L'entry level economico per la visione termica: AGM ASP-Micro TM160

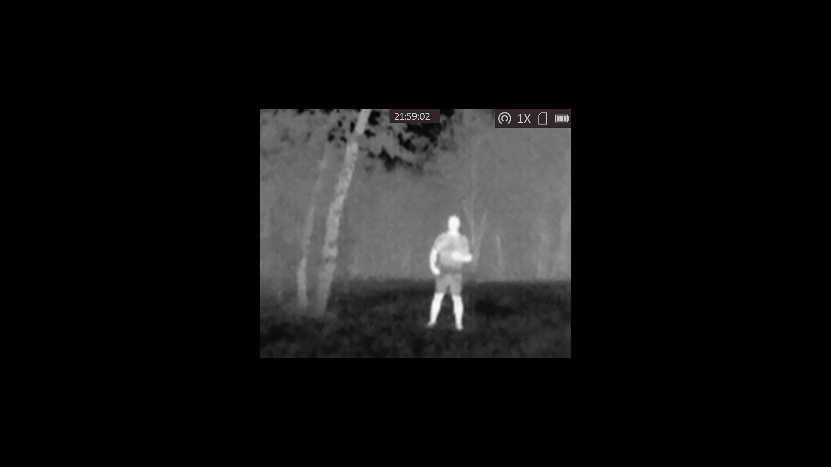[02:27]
dopo averlo acceso ci troviamo di fronte alla schermata principale
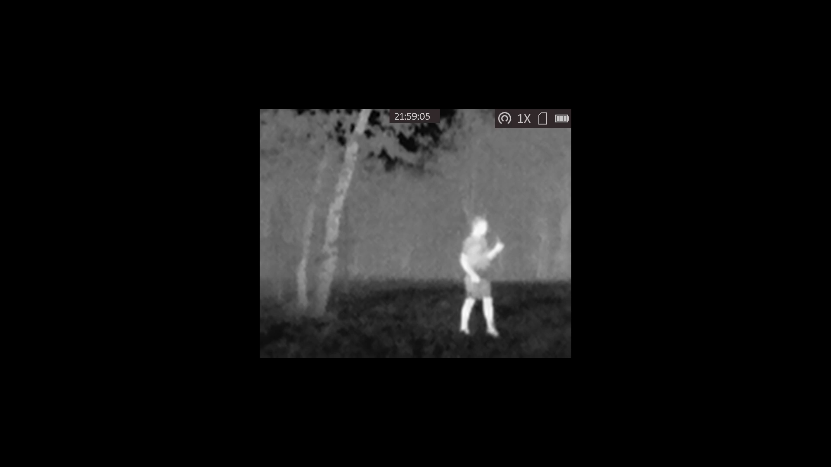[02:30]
il tm 160 ha quattro palette di colori fra cui scegliere nella prima le parti calde dell'immagine vengono mostrate in bianco
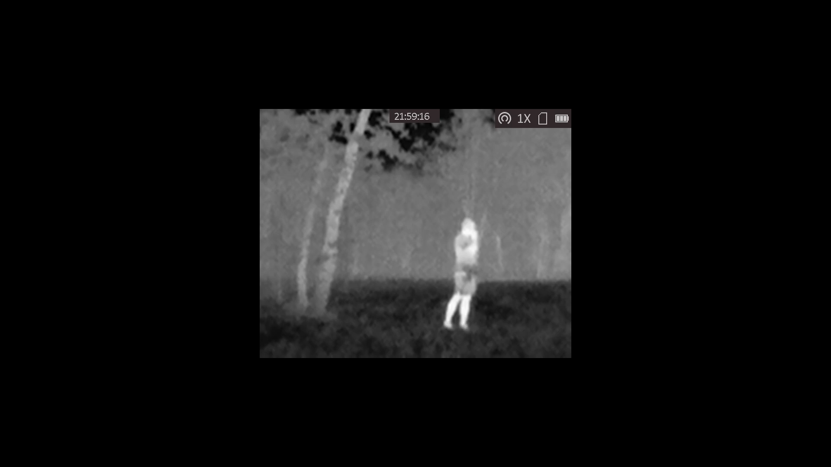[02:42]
nella seconda al contrario vengono visualizzate in nero la terza palette evidenzia in rosso il calore rendendo facilmente individuabile una persona o un animale
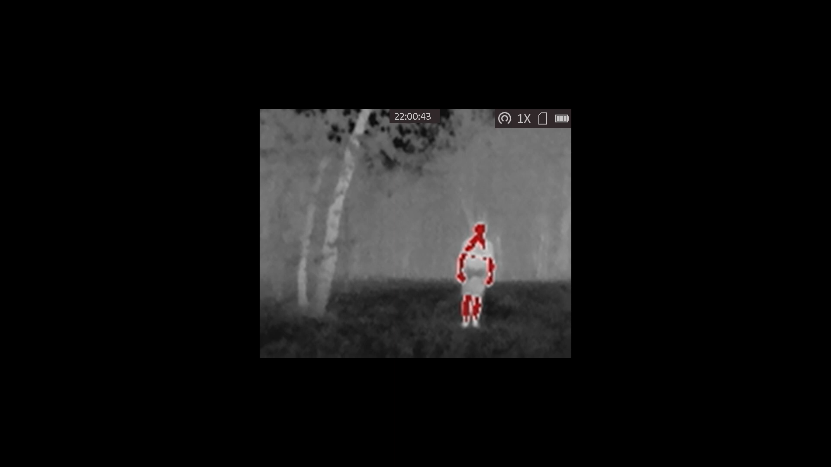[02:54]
l'ultima palette chiamata fusion mostra le gradazioni di calore con colori che vanno dal blu al
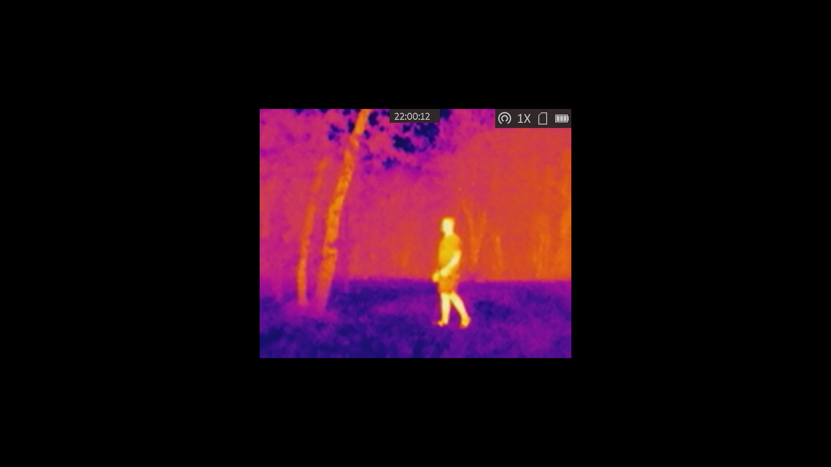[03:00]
rosso una funzione utile attivabile del menu vi indica con una
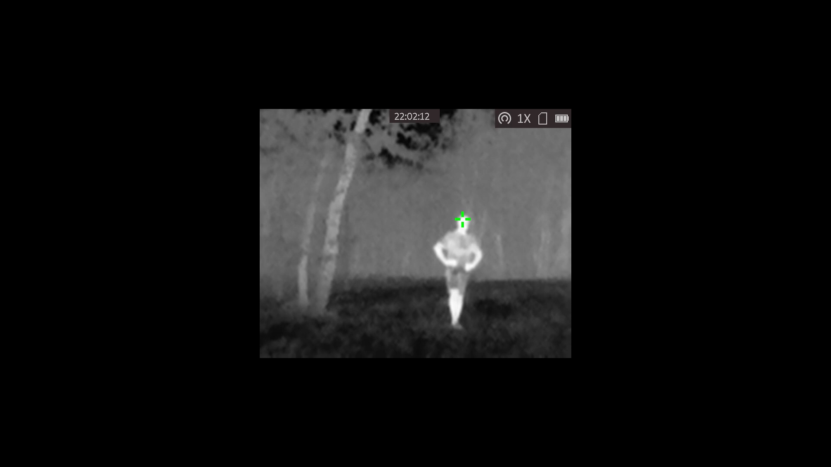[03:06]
crocetta verde il punto più caldo nella zona che state osservando
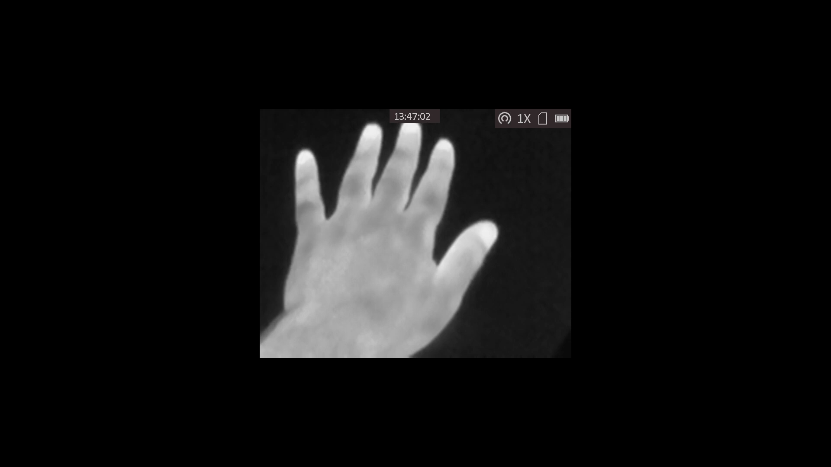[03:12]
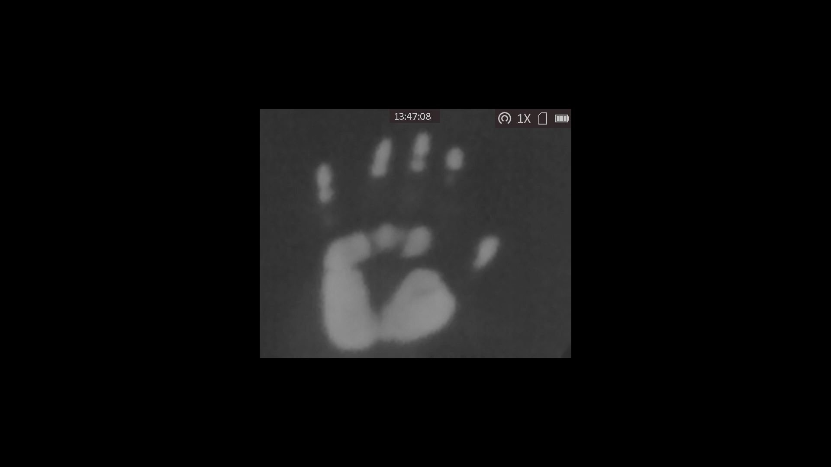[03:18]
attivare del menu vi indica con una crocetta verde il punto più caldo nella
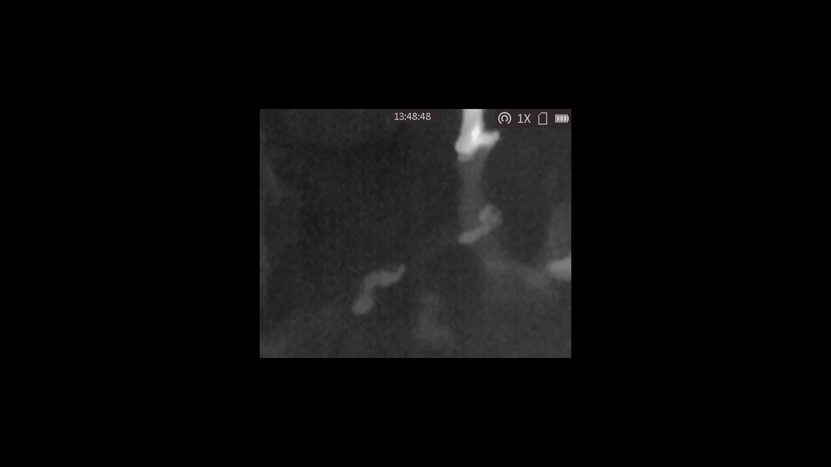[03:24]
zona che vanno dal blu al rosso il punto più caldo
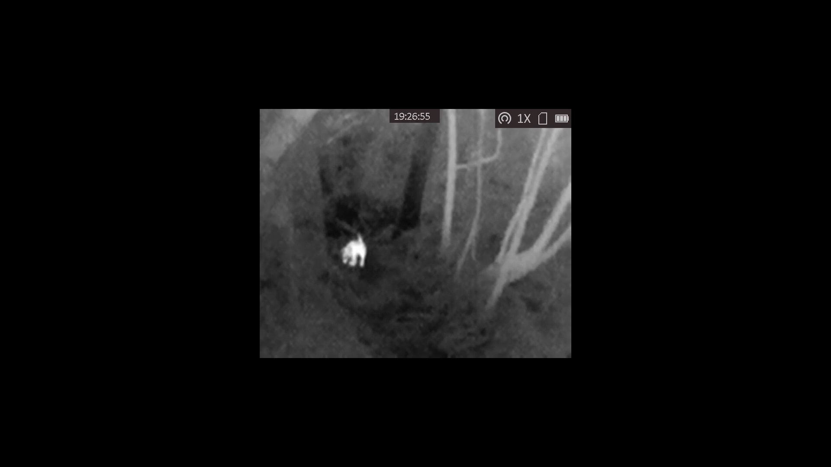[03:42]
zona che vanno dal blu al rosso il punto più
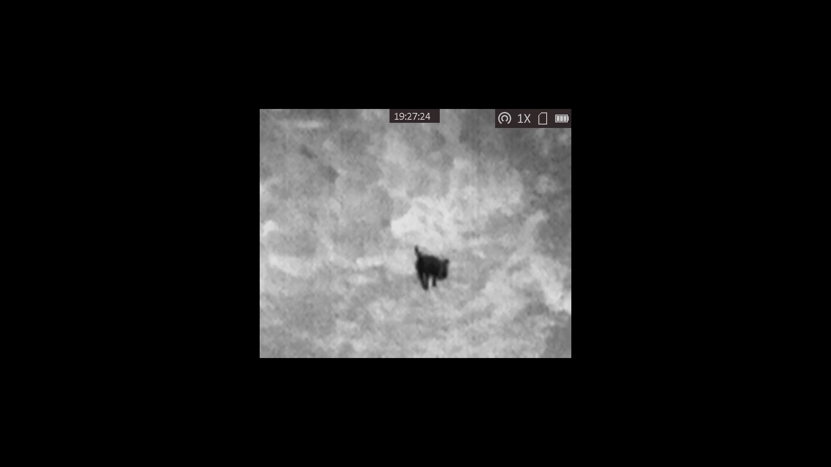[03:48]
caldo
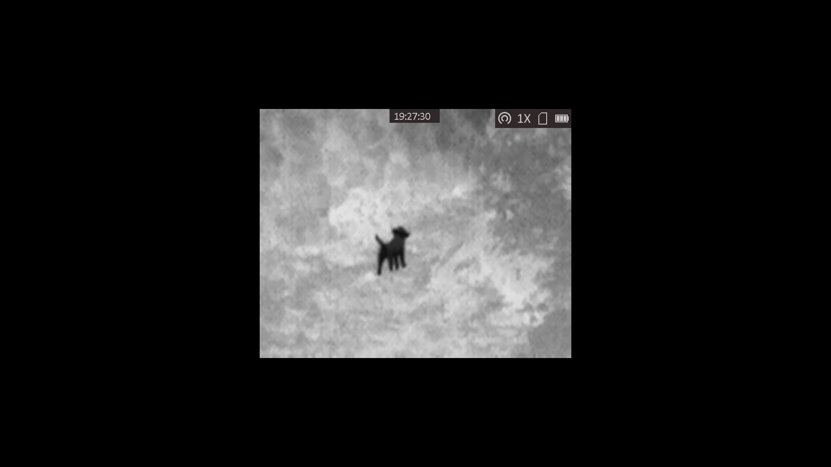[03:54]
photo
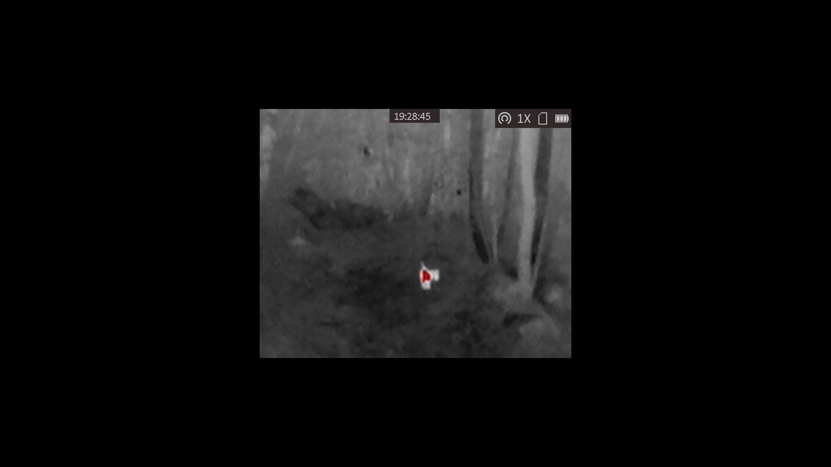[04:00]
attivare del menu vi indica con una calda verde il punto più caldo attivare del menu mensareolti brillo